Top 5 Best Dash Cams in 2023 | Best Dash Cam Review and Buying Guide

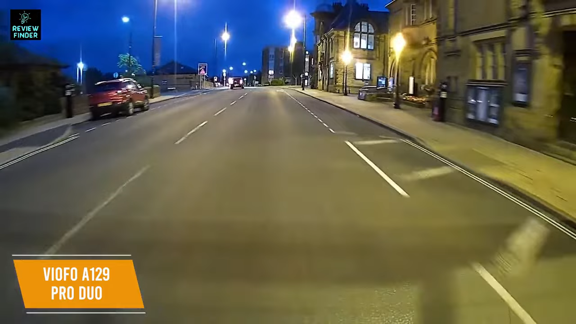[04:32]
The sensor on the front camera is a Sony 8 megapixel sensor and it has a more detailed resolution of Ultra HD 4K,
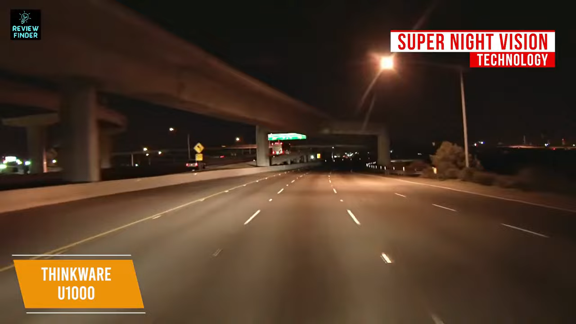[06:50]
Utilizing the Super Night Vision technology, the U1000 is capable of reducing visual noise and recording impressive videos in low-light environments such as dark roads and dim parking lots. There's even an optional parking surveillance mode that records events triggered by impact and motion so you can see exactly what happened in a collision.